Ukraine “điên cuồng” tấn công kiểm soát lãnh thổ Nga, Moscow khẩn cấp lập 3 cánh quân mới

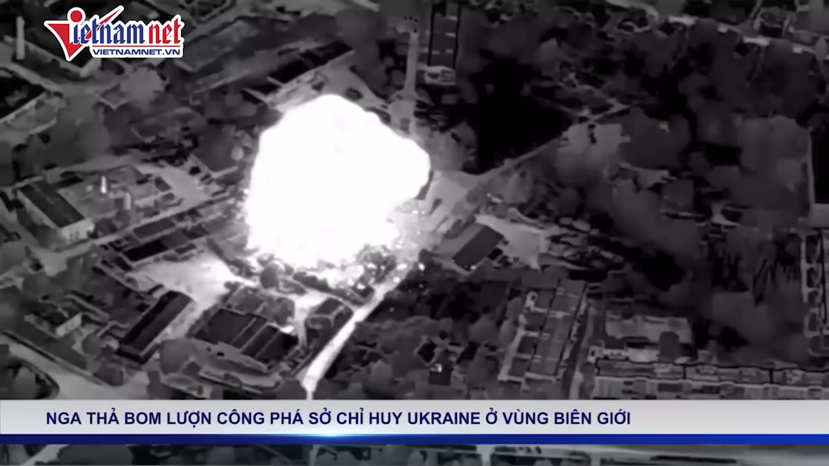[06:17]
Đài RT, trích dẫn thông cáo của quân đội Nga cho biết, vụ không kích diễn ra vào sáng sớm ngày 20 tháng 8,
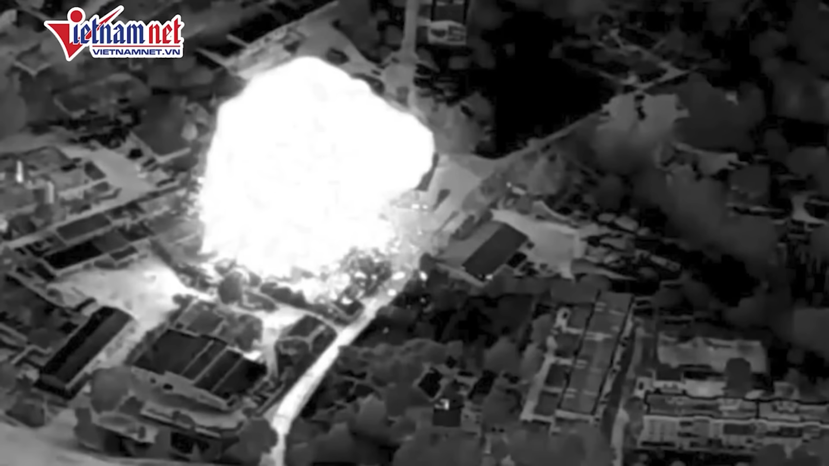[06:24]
một máy bay phản lực đa năng siêu thanh Su-34 đã thả bom lượn tấn công mục tiêu được
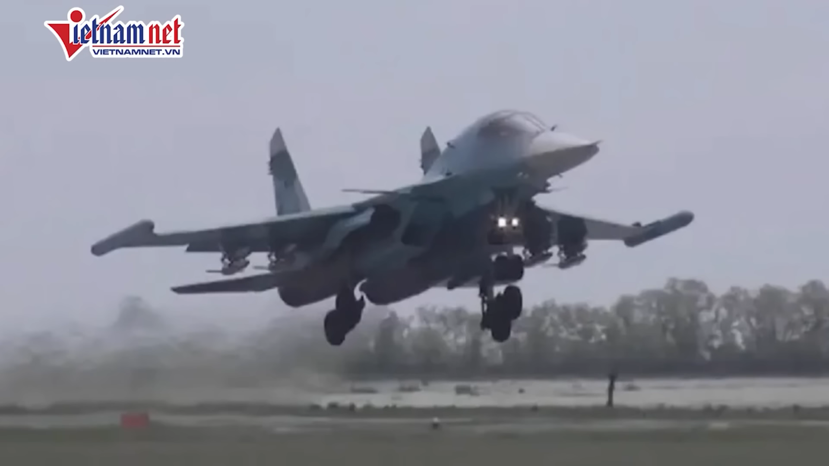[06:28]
Bộ Quốc phòng Nga xác định là cơ sở do lữ đoàn cơ giới số 47 thuộc lực lượng mặt đất Ukraine vận hành.
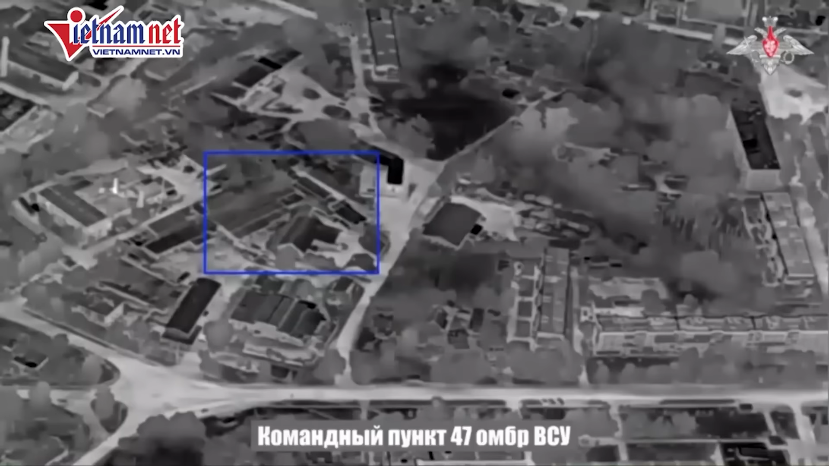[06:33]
Cảnh quay từ trên không cho thấy, quan cảnh đô thị lúc trời còn tối với một ngã tư đường ở giữa thành phố Glushkov, cách biên giới của Nga khoảng 15 km.
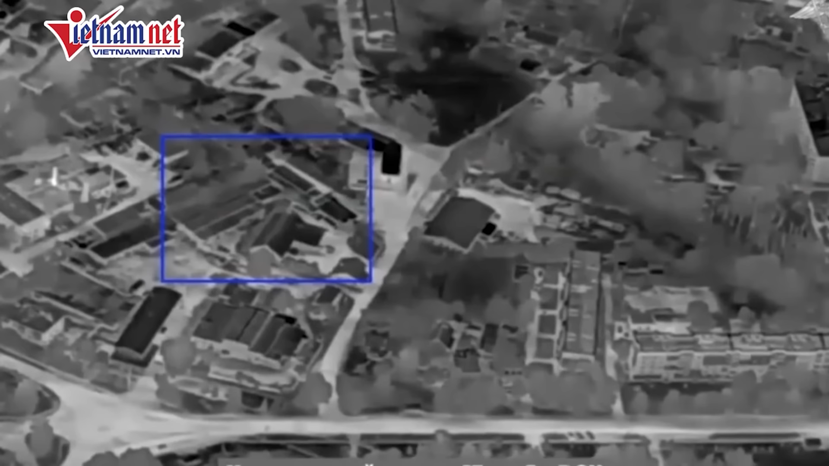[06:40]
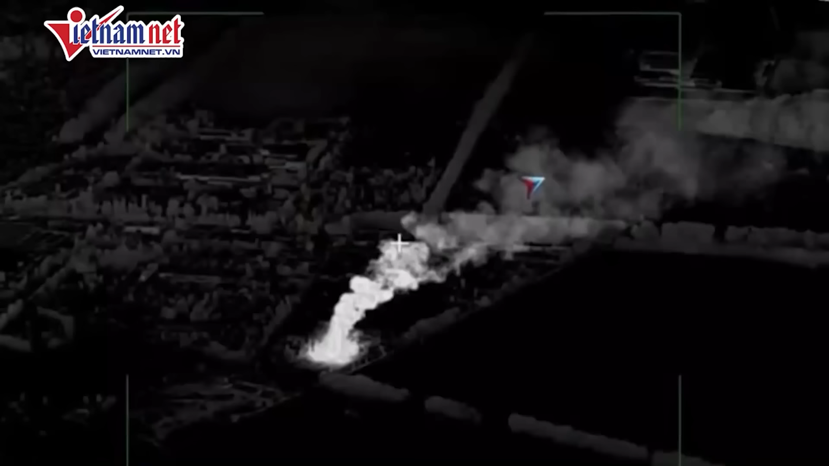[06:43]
Một vụ nổ lớn bùng phát từ một trong các tòa nhà, được đánh dấu là một cửa hàng sửa chữ ô tô trên Google Maps.
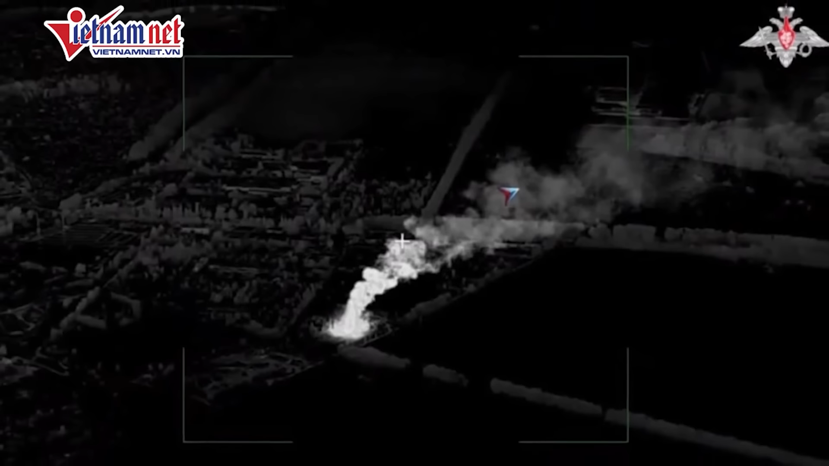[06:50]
Xong, theo quân đội Nga, cơ sở trên được lữ đoàn cơ giới số 47 sử dụng làm sở chỉ huy và kho đạn dược.
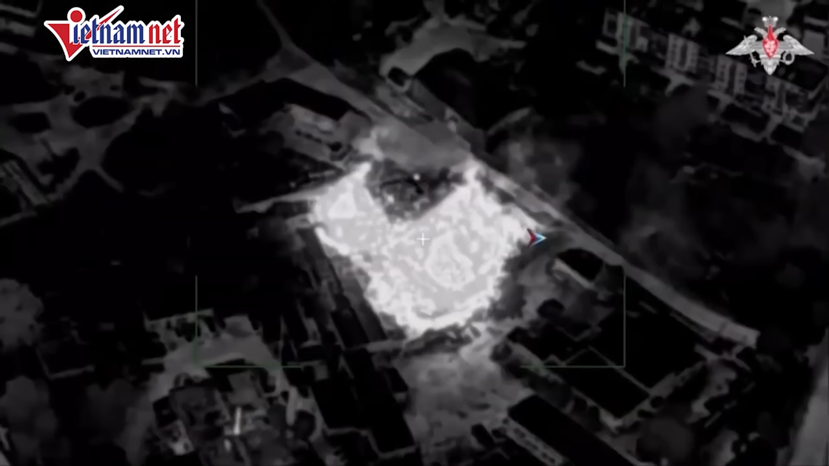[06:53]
Một vụ nổ thứ cấp xảy ra ngay sau đó. Các quân nhân Ukraine, bao gồm cả các sĩ quan chỉ huy, được cho là đã thiệt mạng trong cuộc không kích.
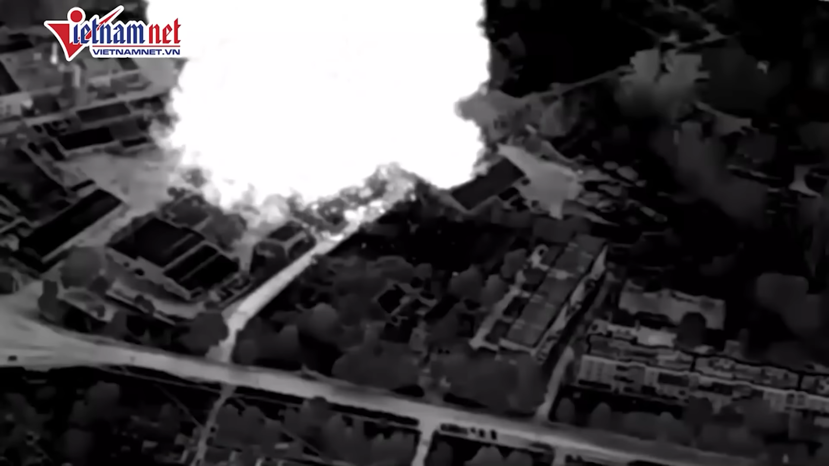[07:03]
Nhà chức trách Nga không ước tính số thương vong của đối phương, nhưng các trang tin quân sự cho hay Kiev đã mất tới 90 quân nhân, bao gồm cả 30 sĩ quan chỉ huy.